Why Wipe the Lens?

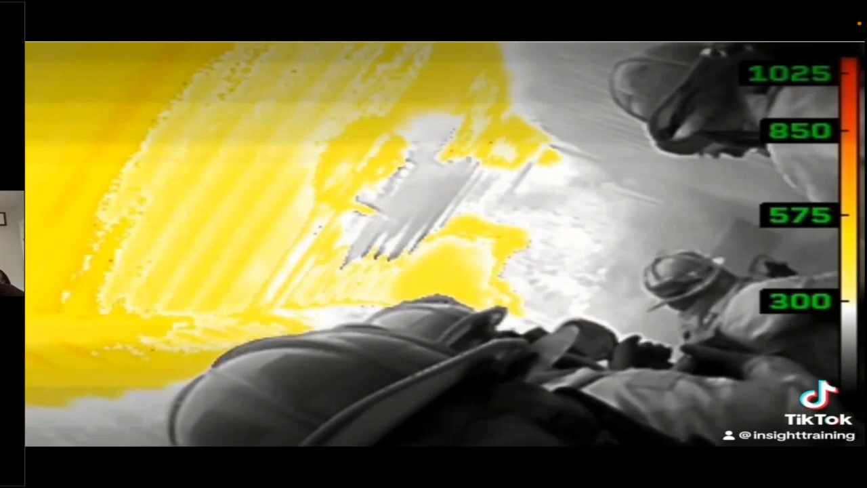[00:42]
So when you enter that smoke-filled environment, odds are you've probably had your face piece fog up pretty quickly because that temperature differential, you wear glasses, you understand this better than anybody.
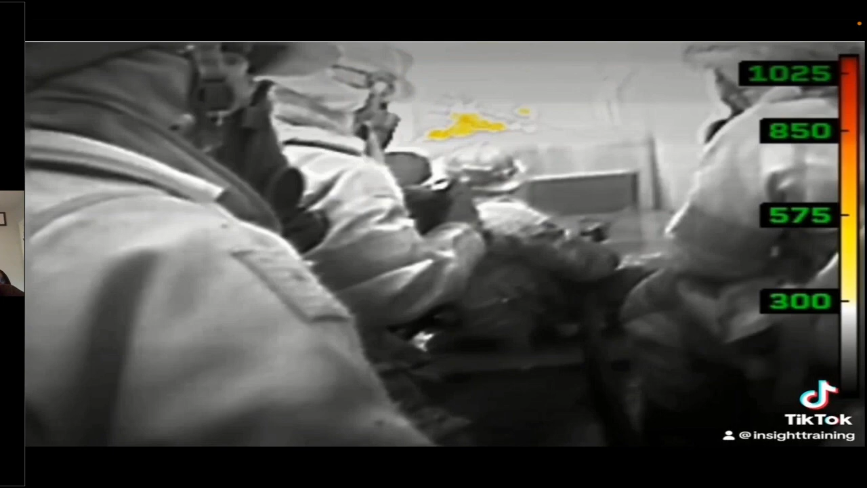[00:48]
That same phenomenon occurs to anyone using a camera.
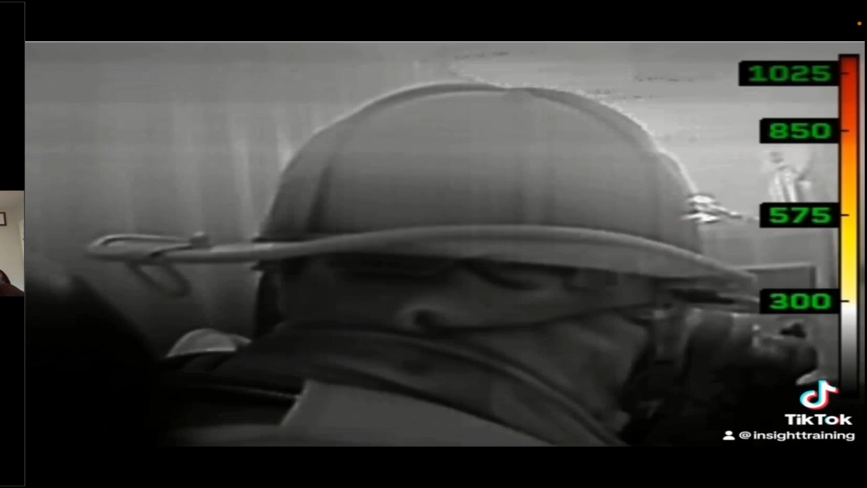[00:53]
So if that builds up on it, we should wipe the lens. Here's how we recommend doing it.
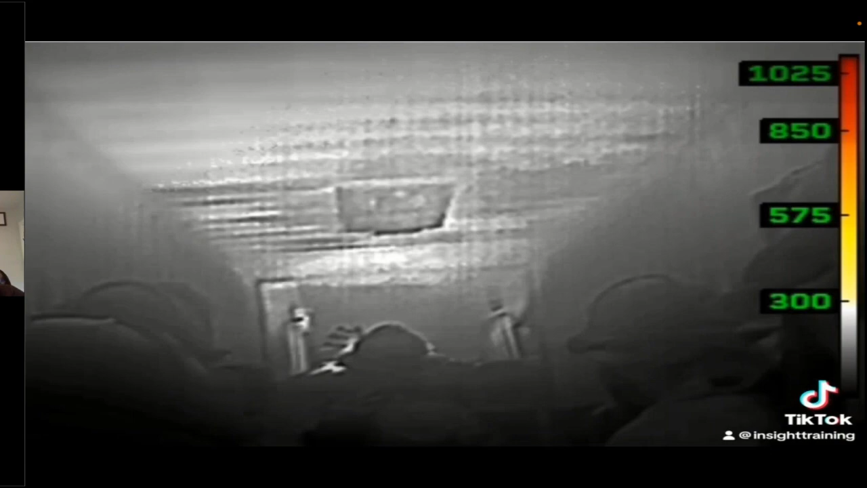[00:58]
It's a three-wipe methodology. This has been taught for a long time. Ours is a little different in the order.
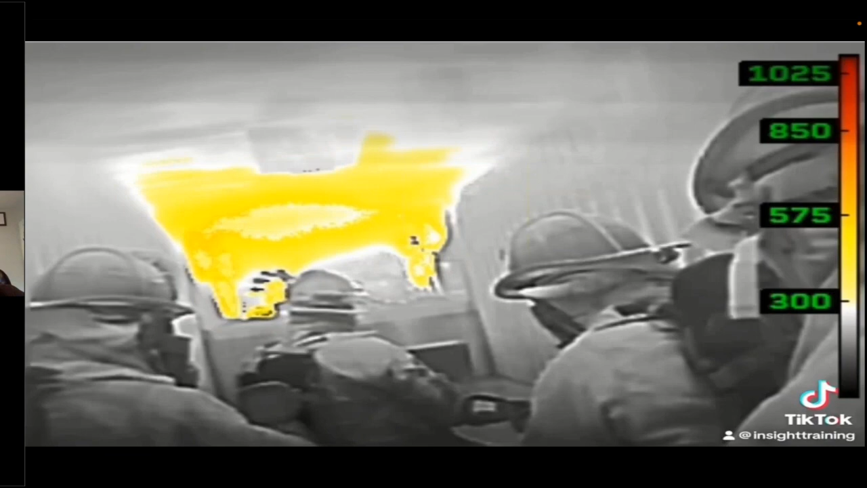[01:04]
We wipe the lens of the camera, we wipe the face piece of the firefighter, and then we wipe the screen. And the reason we figured that out is if you wipe your face piece,
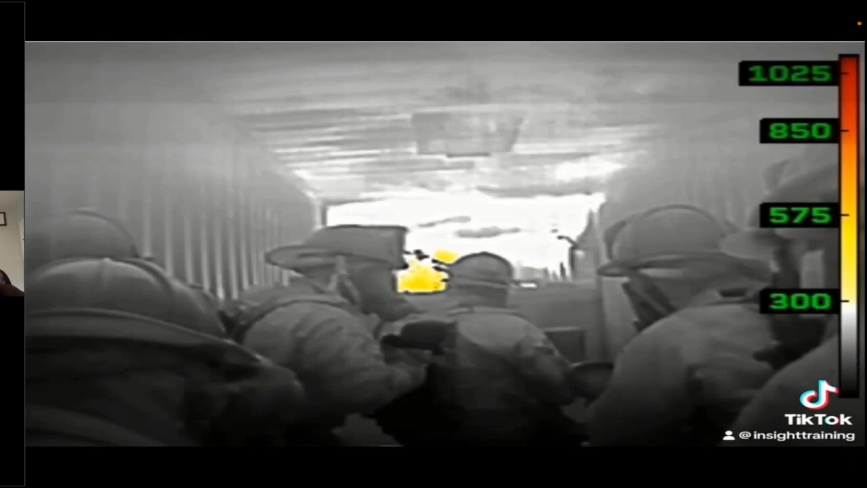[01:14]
then wipe the lens and wipe the screen, by the time you do that, you need to wipe your face piece again.